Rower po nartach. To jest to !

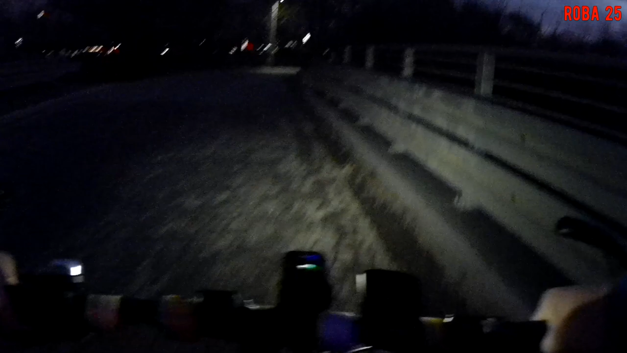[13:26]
Zaraz wjadę do centrum miasta. Tam
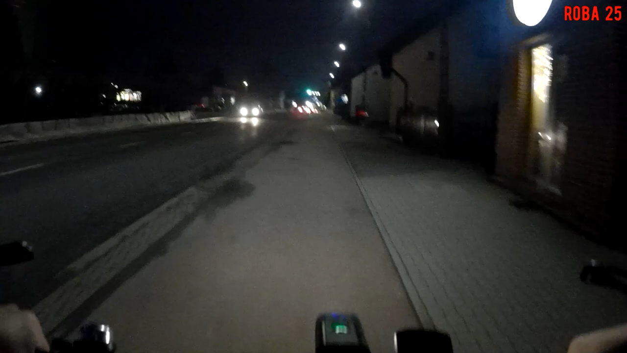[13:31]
pojadę właśnie tą ścieżką rowerową przy ulicy Trałuta. Tak było tyle haiło tę ścieżkę, że ona jest źle zrobiona, że tam trzeba ją zmienić, najlepiej przenieść na drugą stronę. Ciekawe, jak kto by to chciał zrobić. Tam widziałem już ustrojone okna od bloków.
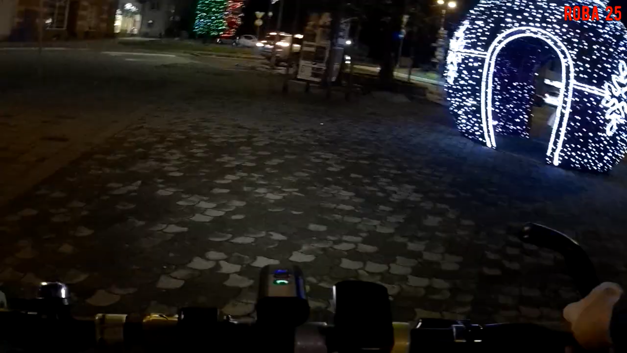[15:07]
No tutaj już mamy dekoracja świąteczna w Czechowicach Dziedzicach, niedaleko banku.
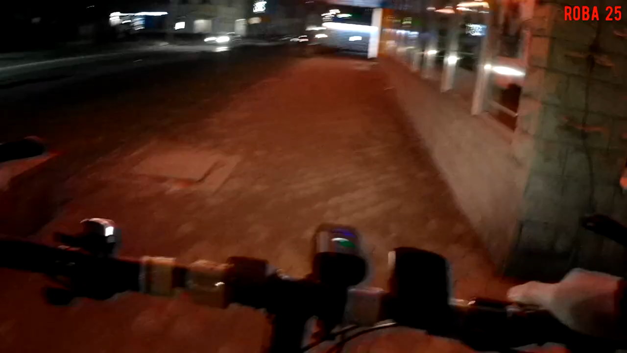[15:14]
I tutaj żeś miał problem, bo chciałeś iść do Szparkasa je w środku w budynku i wjechał ich po prostu z rowerem do budynku.
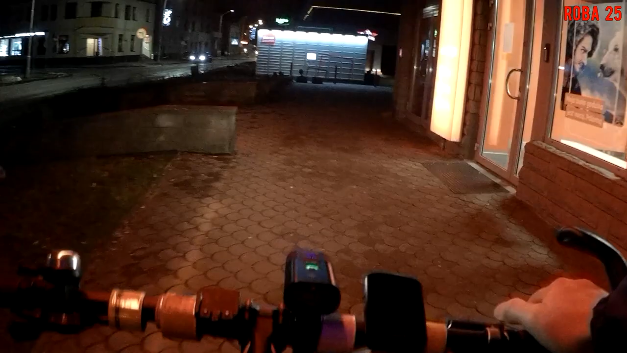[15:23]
No bo tutaj by mi po prostu gwizdli,
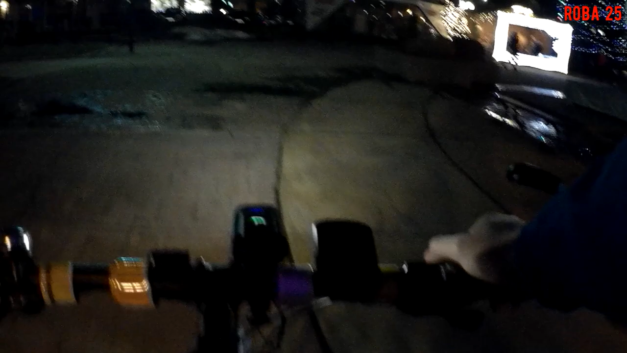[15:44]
Tutaj my już są na rynku w Czechowicach,
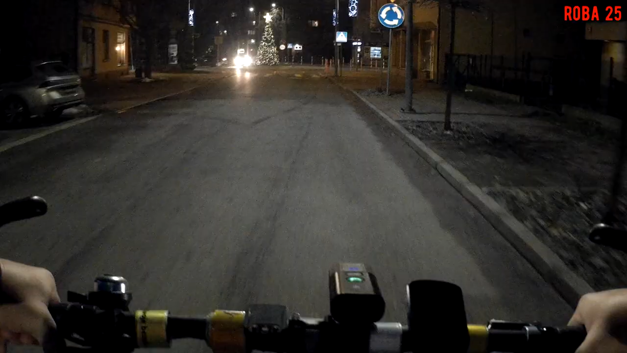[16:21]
Tutaj mamy goj ustrojony na środku ronda. No trochę nie trafiłem, bo jak kiedy pojedzie rozpędzony,
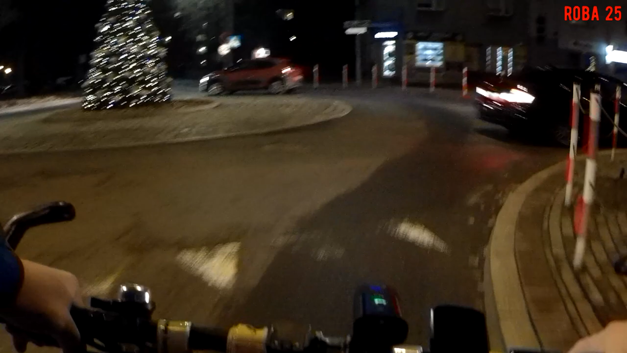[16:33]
to tego goja może przestawić.
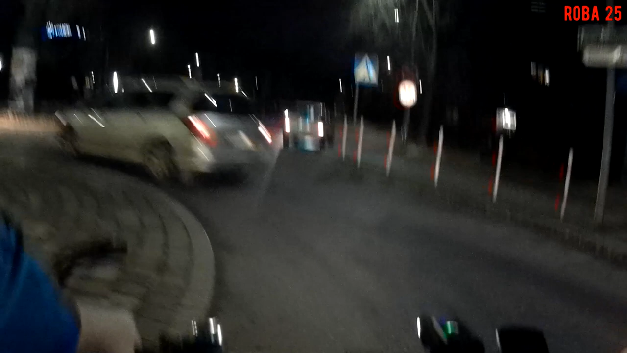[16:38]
Ciepło było, fajnie się jechało. O, tutaj po lewej stronie ten szary budynek, to mamy właśnie serwis rowerowy KMU.
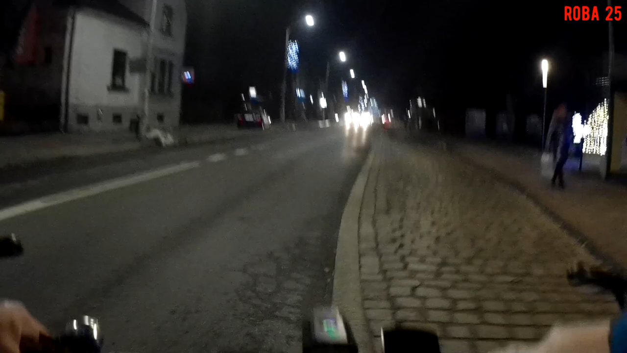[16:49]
Rower serwisowany. Bardzo fajnie go ten pan zrobił i powiem wam szczerze, że już tam będę jeździł do niego, a nie do Hybiotyka. Bo tutaj raz, że mam bliżej, a dwa też mam jak dojechać, bo jeżdżą autobusy od nas. Także nie ma to taki problematyczny,
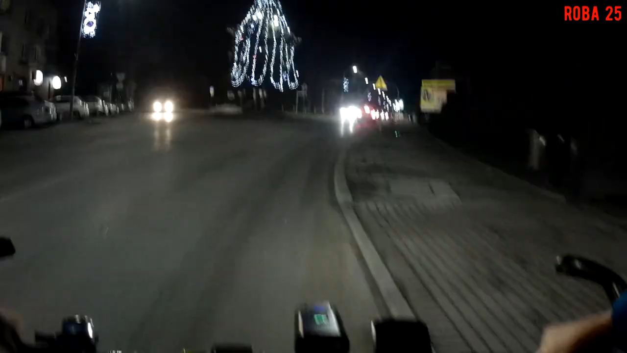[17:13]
a do Hybiotyka to raczej mało prawdopodobne, żeby czymkolwiek zajechać, jedynie cugiem. Tutaj mamy ulica Niepodległości. Dawniej się nazywała Bolesława Bieruta. No a ja już tu jadę w kierunku Ligoty. Tą drogą tutaj żeś podziwiał trochę te dekoracje świąteczne w centrum miasta tylko i wyłącznie.
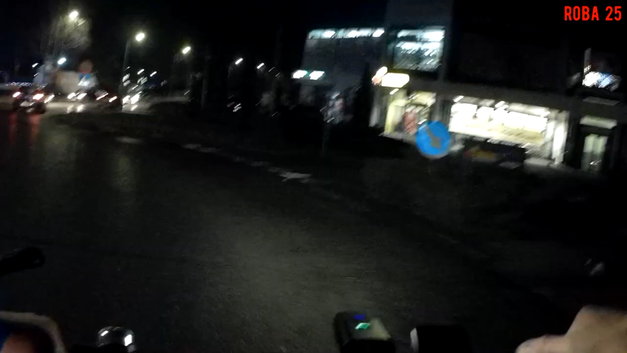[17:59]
No tutaj już, ale to prywatny teren tam był.
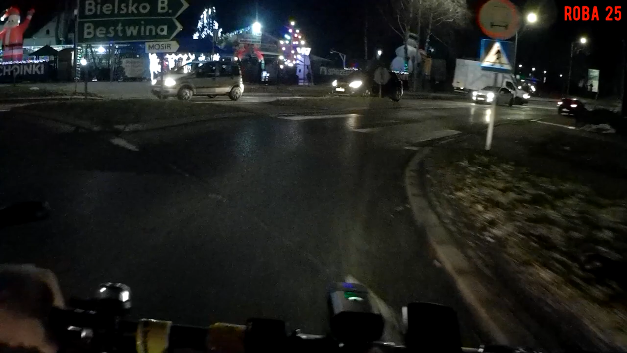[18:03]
Kaj tych świateł i ten krasnal czerwony też tam był. Tam zresztą sprzedują. Roztomajte goje na godni święta, bo godni święta to jest śląskie Boże Narodzenie.
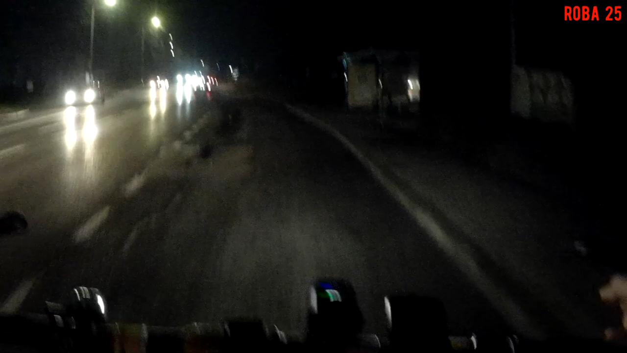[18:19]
Ja skręcam w stronę takiej dróżki, to jest rejon starej gminy. No, kto mieszkał w naszej okolicy, no to wie, o co chodzi. Nie? Tutaj jadę taką dróżką, to tam niedawno zrobili. No, parę roków temu. Ale fajna miejscowa, fajnie się tam jeździ po prostu.
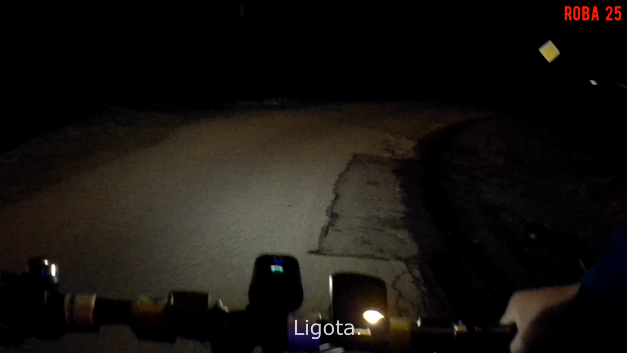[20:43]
W tej chwili jest to już w Ligocie, konkretnie w Miliardowicach. Zobaczcie, właśnie te światła, to wszystko, taki przepych, taka komercja, ja tego nie cierpię.
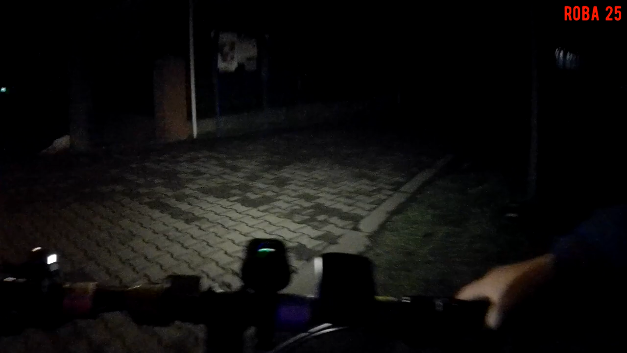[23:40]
Tu zjeżdżam już w ulicę ku kościele i będziemy kończyć już pomału ta rejza. No. Przez moje niedopatrzenie niestety wyłączony mikrofon jest